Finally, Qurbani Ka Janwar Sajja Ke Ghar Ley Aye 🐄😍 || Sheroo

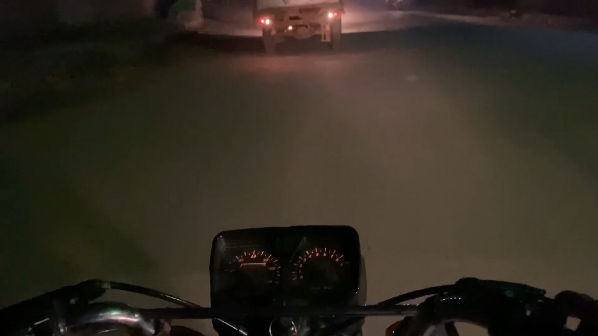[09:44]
तो दिनों रात इस टाइम में बाइक पे और ये देखें ये हमारा जा रहा है कुर्बानी वाला जानवर सामने वाली गाड़ी में।
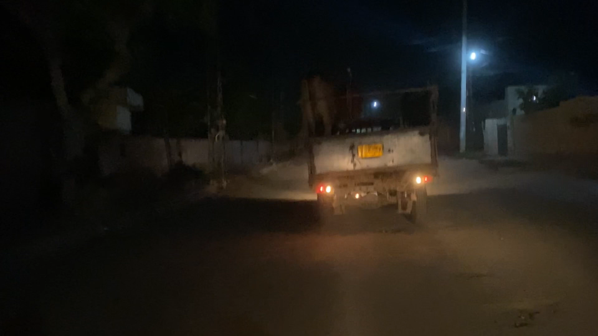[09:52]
यार आजकल ना गाड़ियाँ बड़ी ना शॉर्ट हुई हैं, तो बड़ी मुश्किल से हमें ये गाड़ी वाला मिला और हमने इस पर काम अनलोड करवा दिया और बस अब हम इसे ना घर लेकर जा रहे हैं।
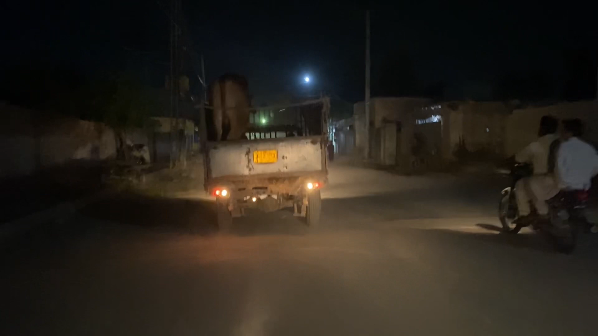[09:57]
तो अब आपसे मिलते हैं इसकी अनलोडिंग का टाइम, क्योंकि मैंने लोड इसे खुद करवाया तो मैं ब्लॉग नहीं बना सका,